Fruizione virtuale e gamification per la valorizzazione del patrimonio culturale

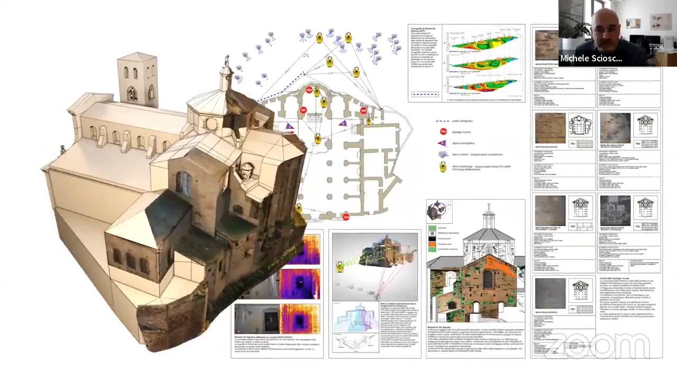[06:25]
tempo di trasformare i nostri modelli in modelli interattivi. Il modello 3D che vedete è stato utilizzato per uno studio, pensate, di macroelementi di collasso delle facciate, cioè da un punto di vista ingegneristico, quindi si tratta di il modello è stato utilizzato per produrre elaborati tecnici conoscitivi del manufatto, le analisi tematiche,
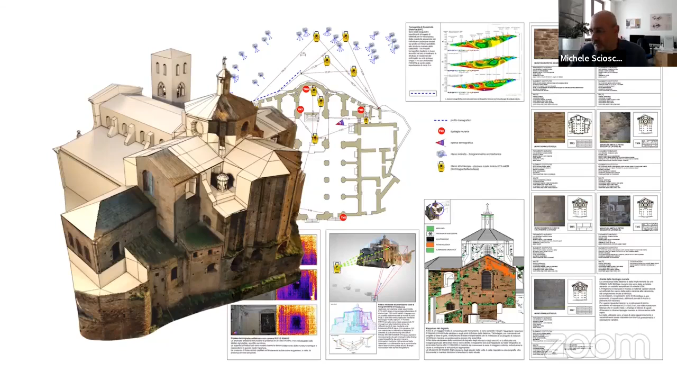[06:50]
analisi dei quadri fessurativi, quadri del degrado, ma tutto fatto appunto con fotogrammetria. Cosa è successo?
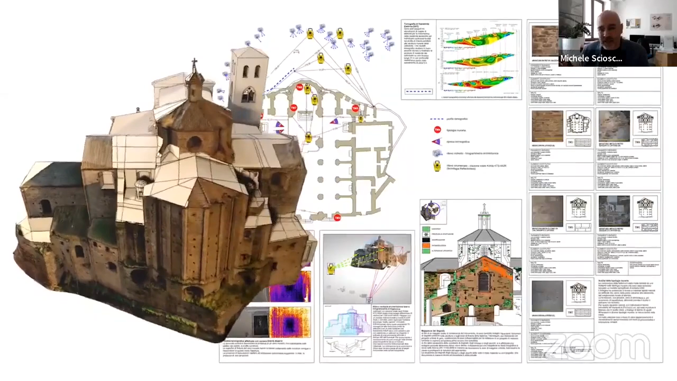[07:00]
Che lo stesso modello della cattedrale di Santa Maria
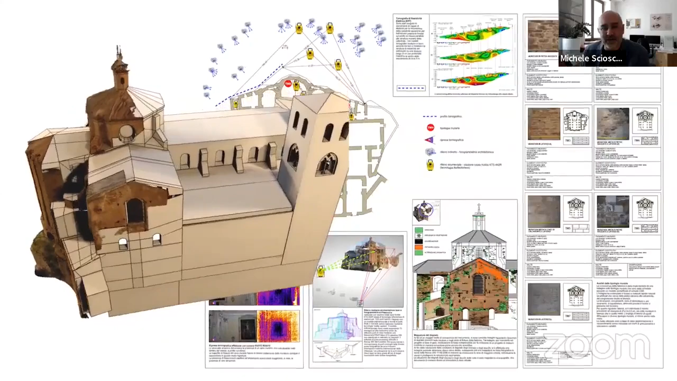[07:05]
Irsina è stato utilizzato da noi in più occasioni e in modalità diverse, con un'anima differente.
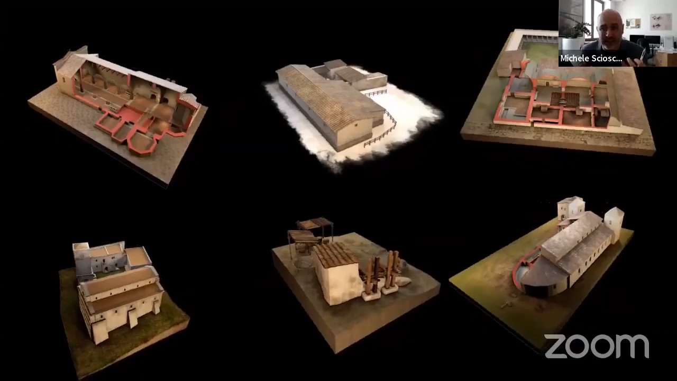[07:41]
L'elaborato architettonico, ma diventano sempre più divulgativo, fino ad arrivare al modello. Vedete qui una serie di modelli presi da vari musei che abbiamo trattato in Basilicata e non solo, modelli che diventano interattivi.
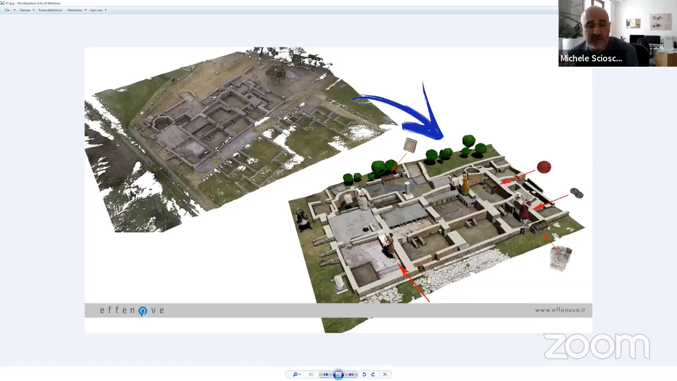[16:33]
Vedete qui la freccetta di collegamento nell'immagine che dalla nuvola complessa si passa a una semplificazione che permette di leggere i modelli dagli smartphone, anche quelli diciamo un po' più obsoleti, se vogliamo.